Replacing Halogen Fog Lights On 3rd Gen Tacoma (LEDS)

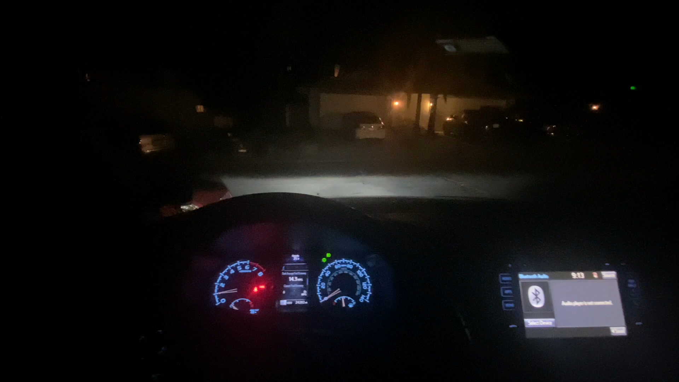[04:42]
all righty guys so this is the view from the cab with the fog lights on and the headlights on this is what they're with the low beams now this is going to be the high beams so as you can tell super bright